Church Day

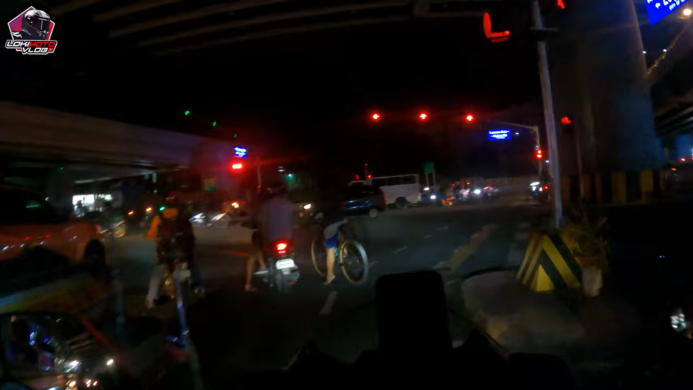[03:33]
So, ito yung papasok ng Malacanang. Dahil ang St. Jude, nasa katabi lang halos.
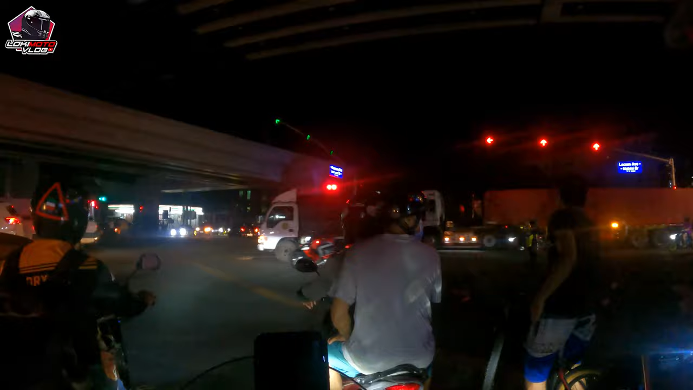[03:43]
Katabi siya. Katabi siya ng Malacanang.
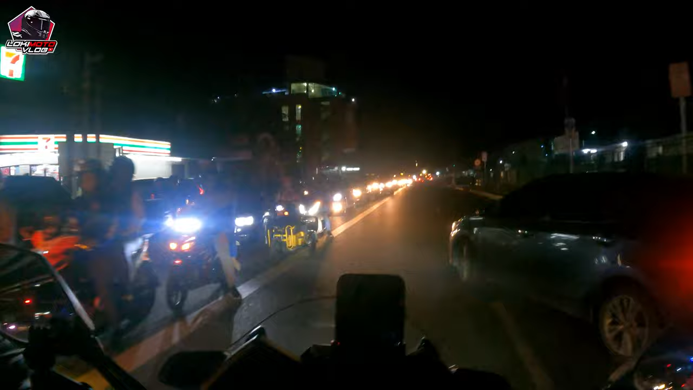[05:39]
Ayan. Muntik pang magkaroon ng banggaan dahil merong ha-gad. Napapunta yata dito sa Malakanyang din. kahit nakai-stop kami pinago na dahil dadaan yata dun mismo dun sa side namin. Anyway, ayan. Ito na. Ito yung guardhouse or yung gate mismo ng Malakanyang.
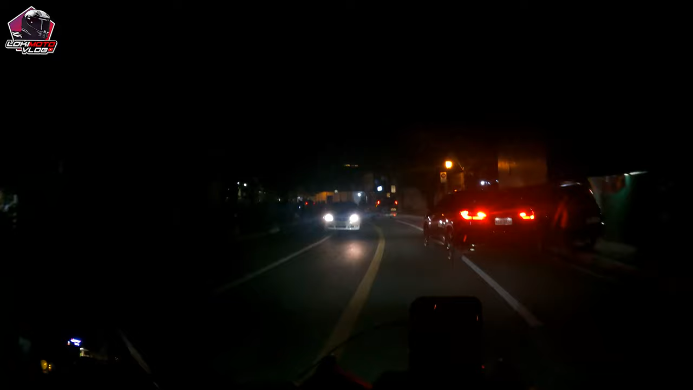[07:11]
So, sana meron kaming maparadahan dahil kung hindi. Meron ba tayo mapaparadahan?
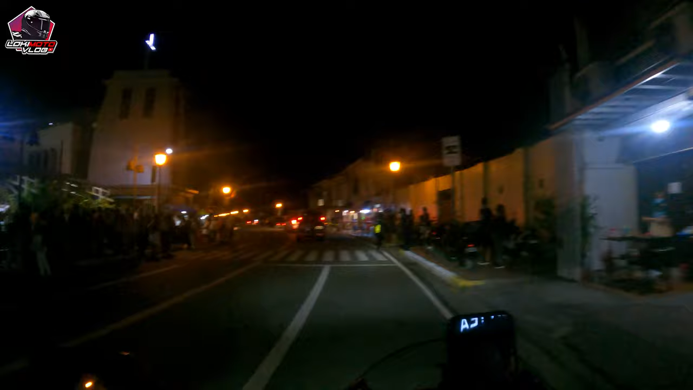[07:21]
Wala. Naunahan tayo ma. Dito tayo. Dito tayo. Magpark. Pwede dito magpark.
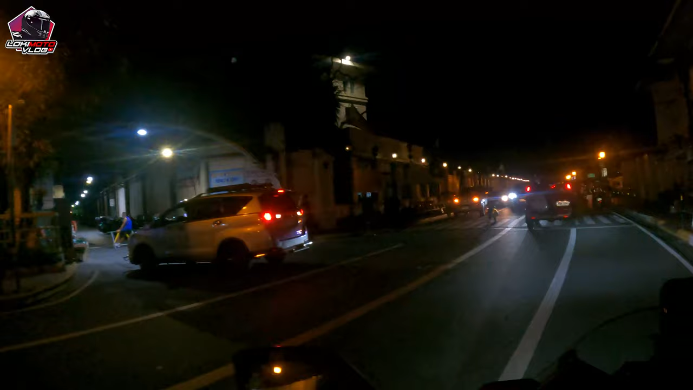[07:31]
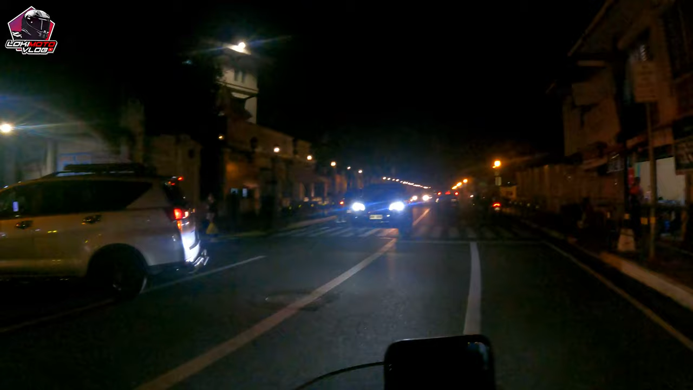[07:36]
Ayan. Kung makikita nyo guys, ayan yung gate ng Malacanang.